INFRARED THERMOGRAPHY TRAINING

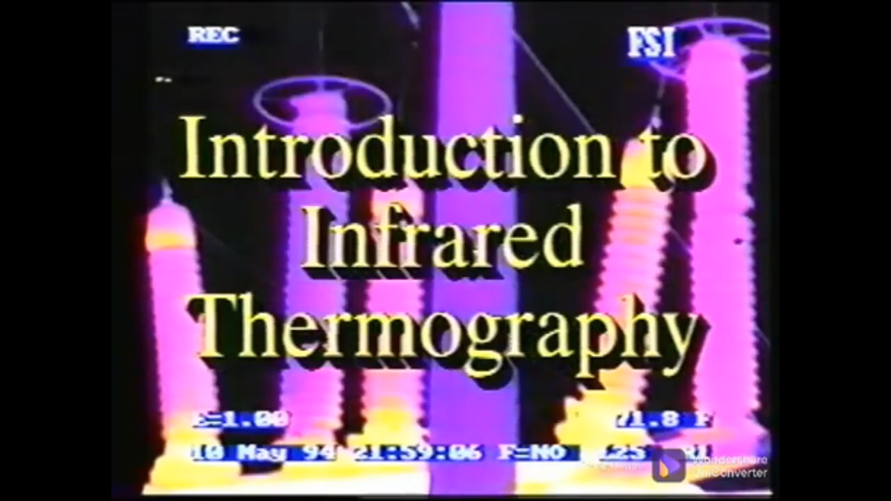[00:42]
Welcome to this overview of infrared thermography technology, the technology that actually allows us to see heat without requiring machinery shutdown.
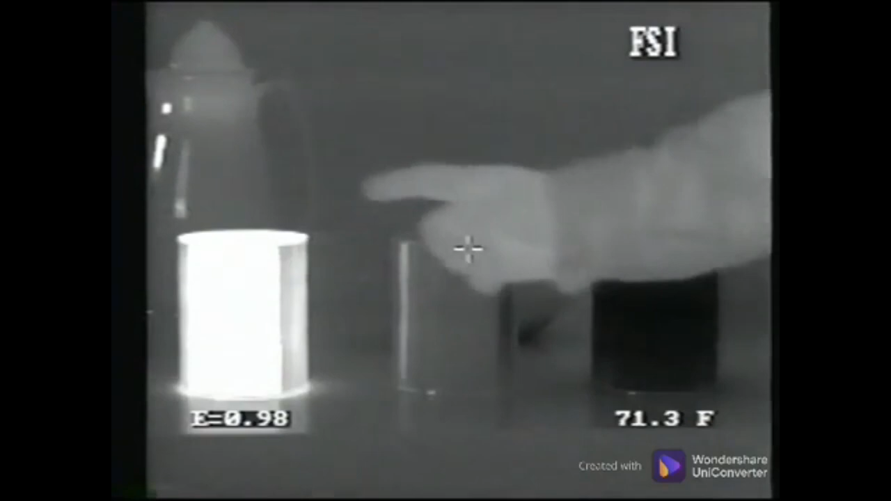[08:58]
On screen: spot 71.3°F
Here we are using a grayscale image, where the hottest temperatures are lightest and colder temperatures are progressively darker.
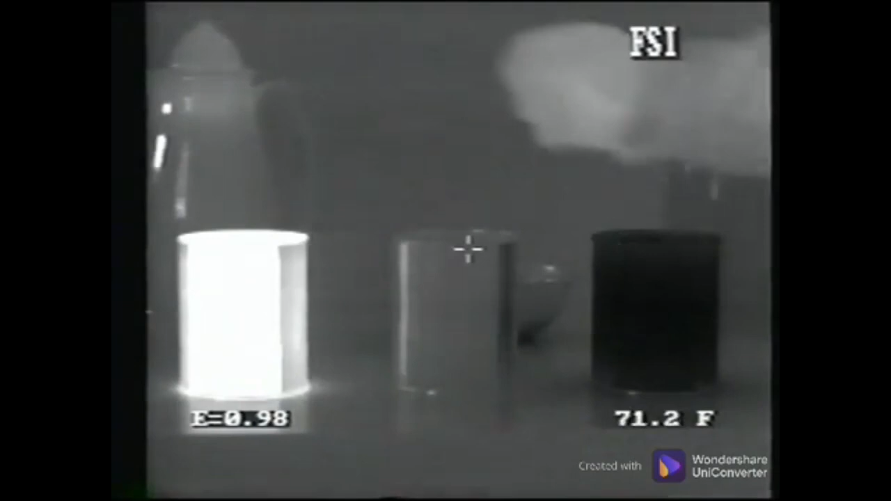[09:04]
So the hot can appears light and the cold can is dark. The empty can is some temperature between.
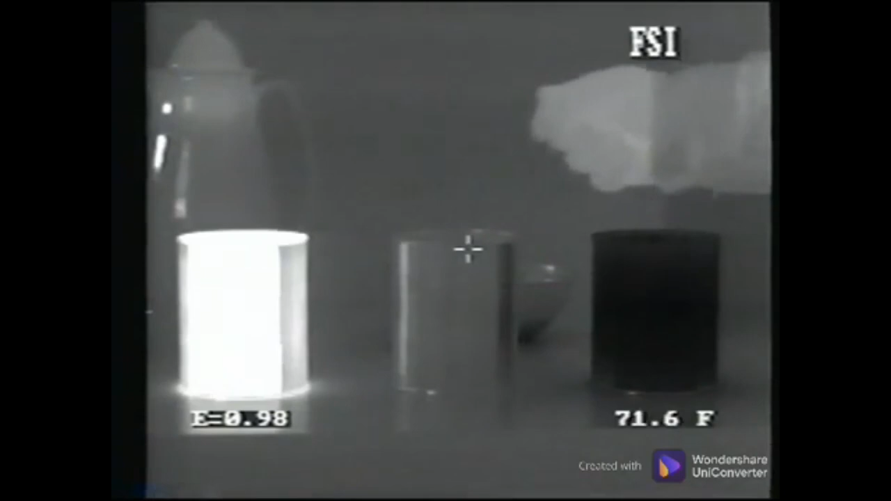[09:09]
On screen: spot 71.6°F
All the tapes appear to be the same color for each can because they are actually the same temperature as the can.
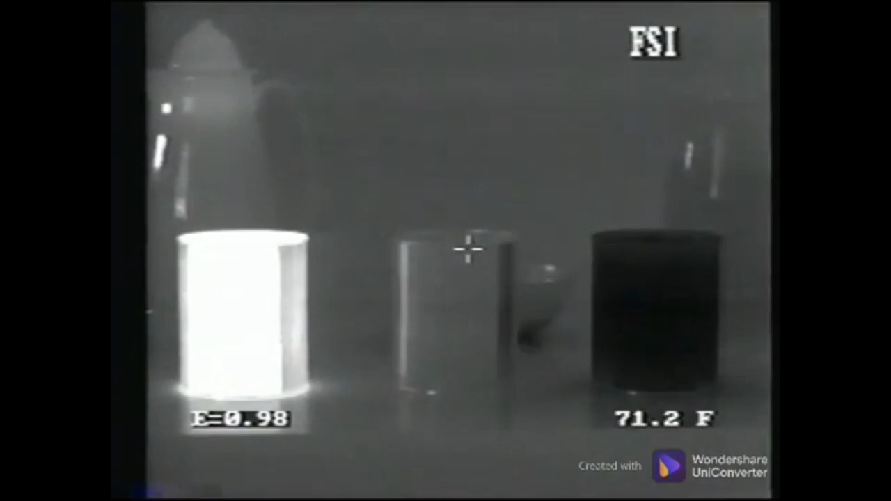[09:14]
On screen: spot 71.2°F
On the back of each can, however, are three more tapes.
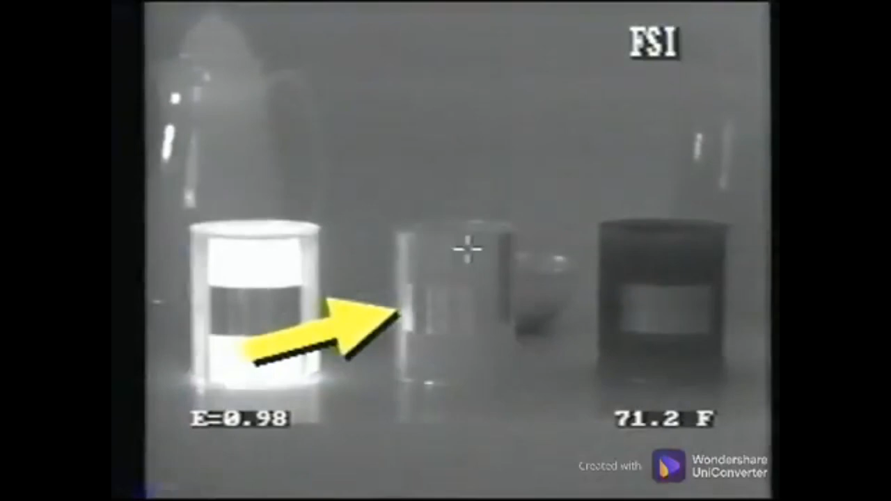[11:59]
On screen: spot 71.2°F
Since the reflectivity affects the emissivity, the camera must compensate for the reflective background in order to obtain the accurate temperature.
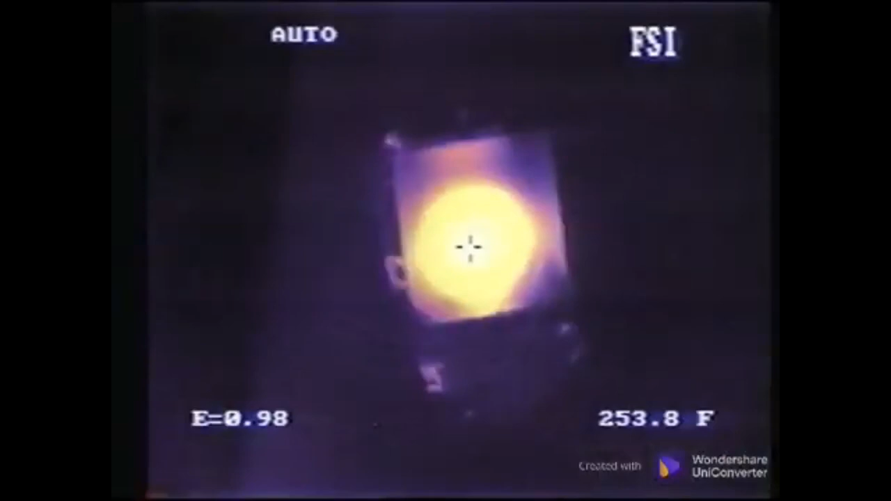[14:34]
On screen: spot 253.8°F
We have already determined that glass does not transmit infrared energy well, so this would not provide an accurate temperature.
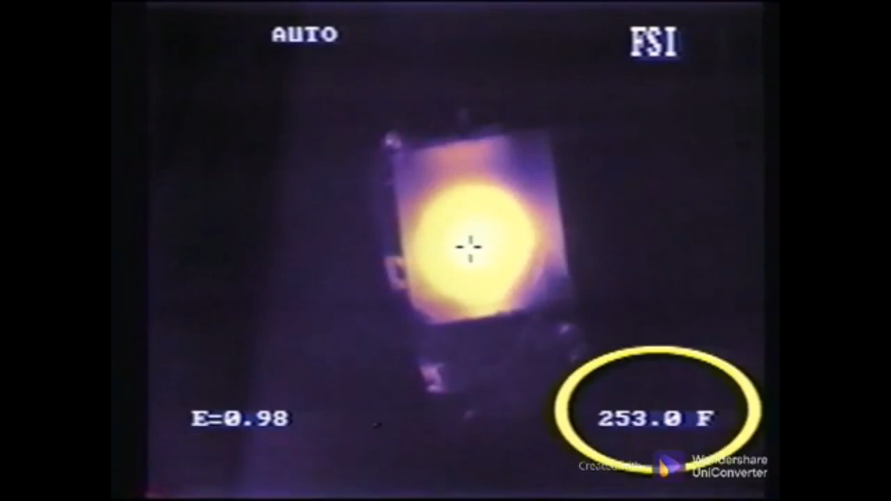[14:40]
On screen: spot 253.0°F
The solution is to use a mirror called a first surface mirror,
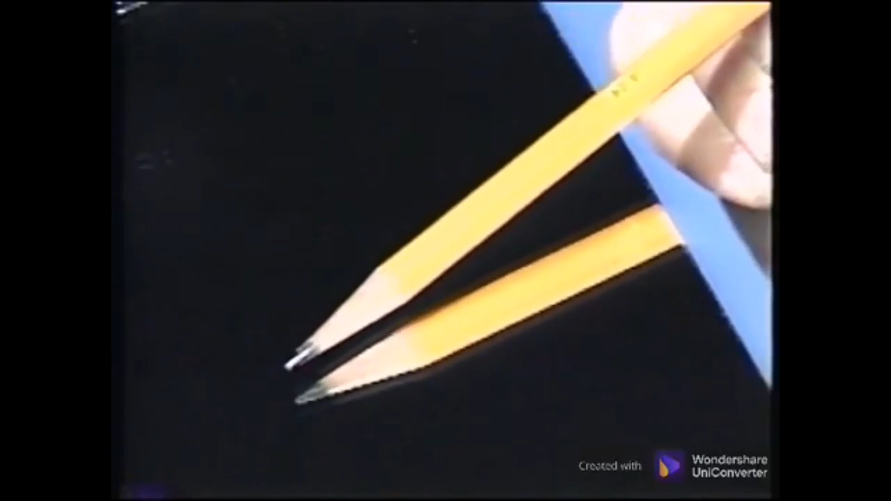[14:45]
which has the reflective surface on the front side of the glass.
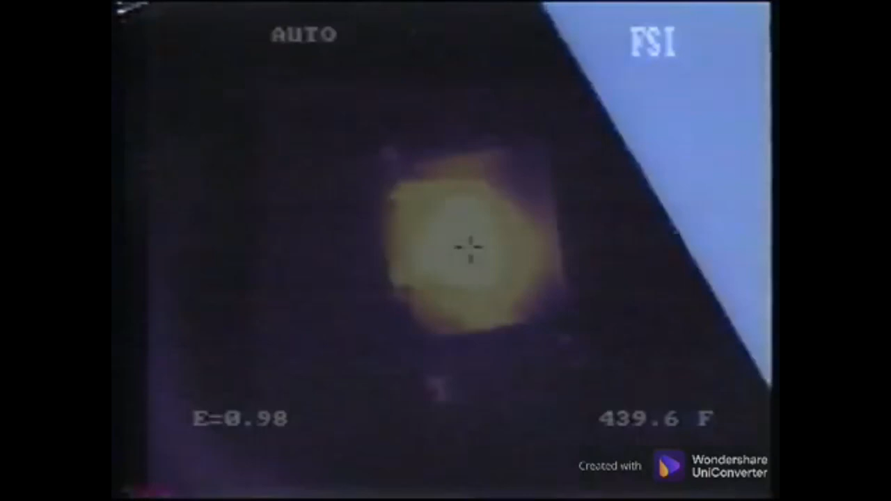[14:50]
On screen: spot 439.6°F
This first surface mirror allows the infrared energy to reflect the energy emitted from the object and provide an accurate temperature measurement. Other considerations must also be made to determine accurate temperature measurements.
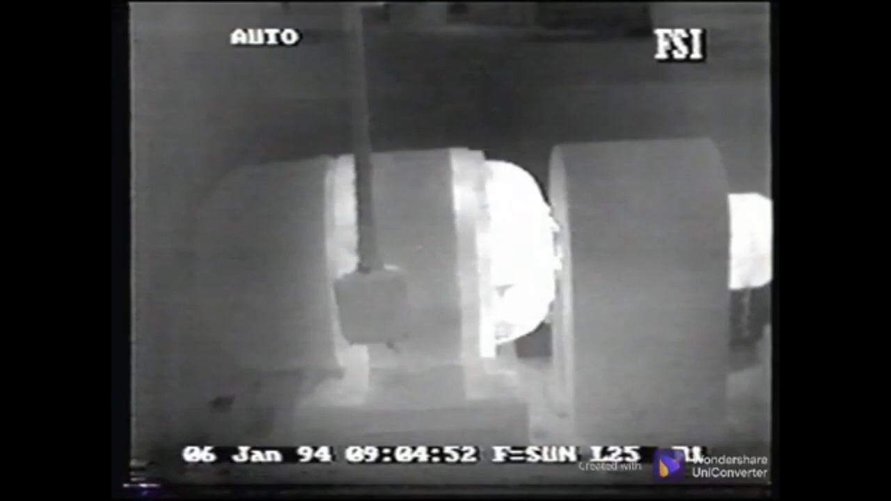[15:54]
In industry, an example would be a bearing overheating, and then heating the surrounding housing and the piece of equipment.
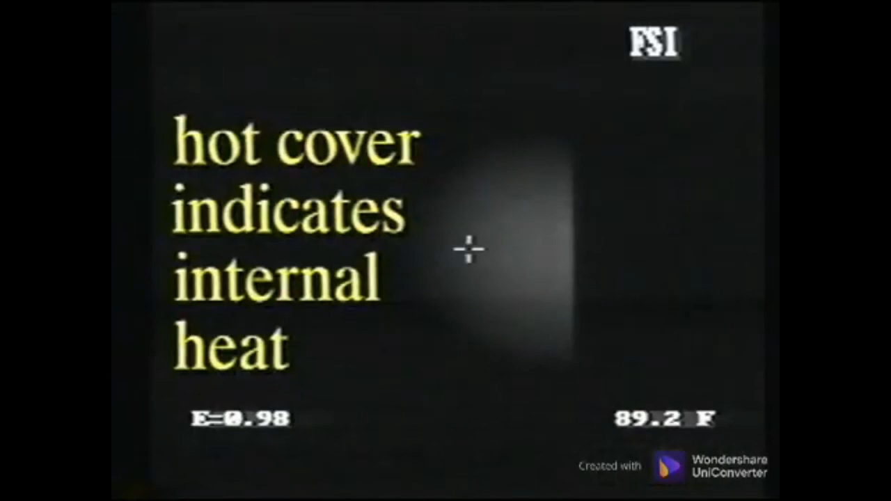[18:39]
On screen: spot 89.2°F
Is the heat from the cover itself, or has it become hot due to conduction or convection of internal heat?
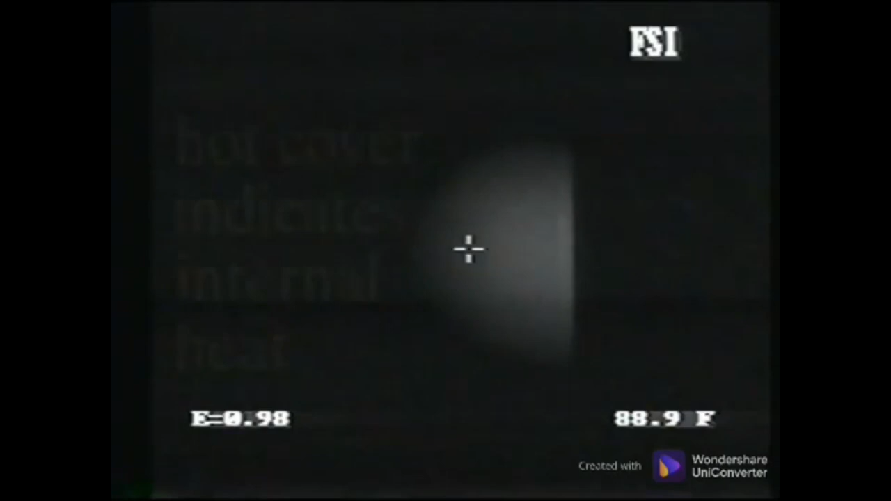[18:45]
On screen: spot 88.9°F
Have qualified personnel open the box for better inspection. Depending on the type of panel, there may be large lug connections, fuses, breakers, or a throw switch.
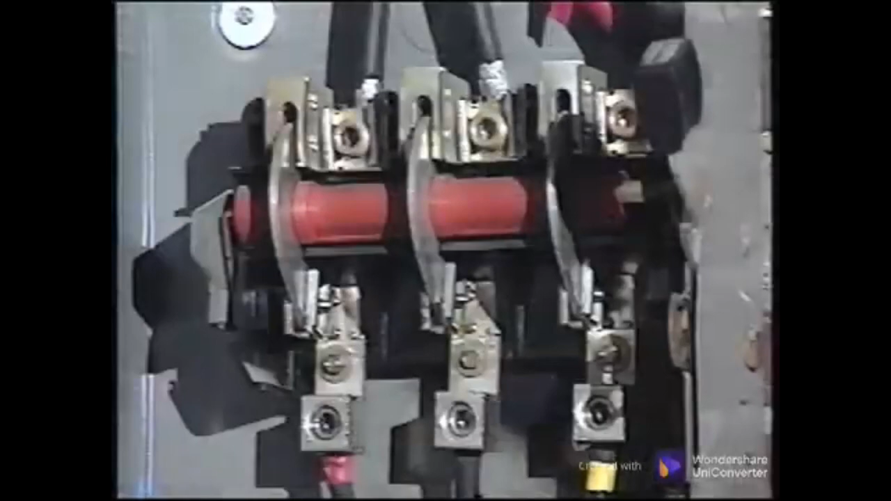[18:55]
When connections of any type are loose, heat is generated because loose
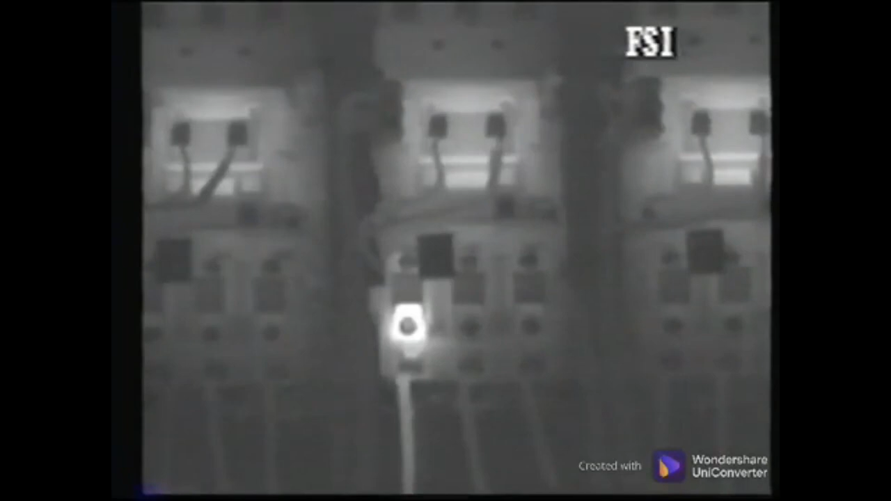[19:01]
connections cause electricity to jump or arc across the joint. Arcing heats the joint and can cause pitting. Another reason for the excessive heat is that the
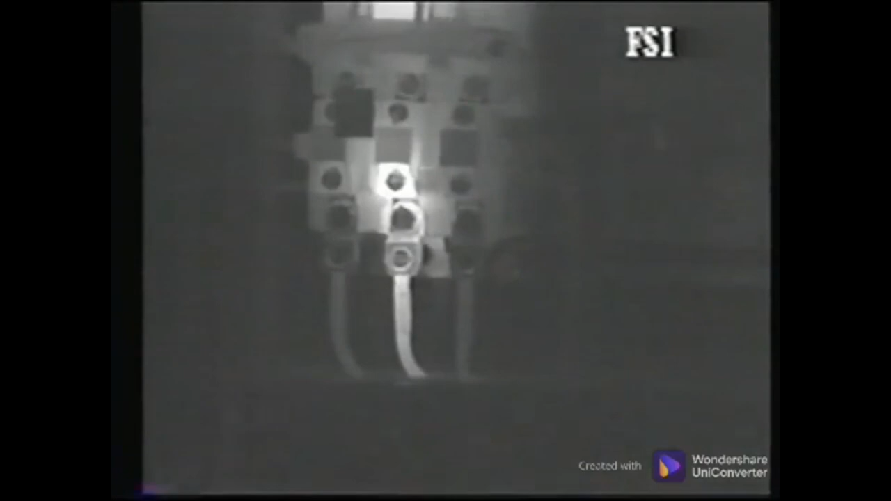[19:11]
loose connection acts similar to a wire or cable that is sized too small for the load.